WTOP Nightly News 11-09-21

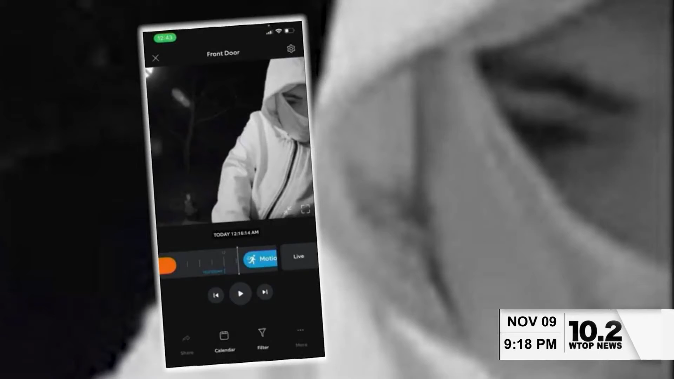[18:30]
Newtown mom Megan Allen caught her neighbor you see here on her Ring doorbell camera using a knife on her front door trying to break in.